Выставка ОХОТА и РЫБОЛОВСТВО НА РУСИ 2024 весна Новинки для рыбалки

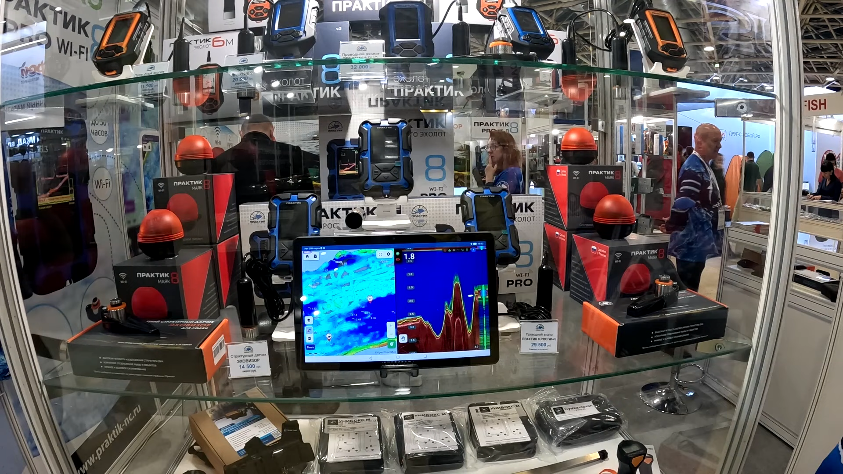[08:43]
для лета и для зимы отдельно сейчас включен экран на поделенный на 2 на 2 страны с стороны картография карта местность отображается с другой стороны рабочие данные и холода если сейчас режим зима давайте получается причем это идет это летний режим в принципе смотрите можно в приложении увеличивать карту то есть зум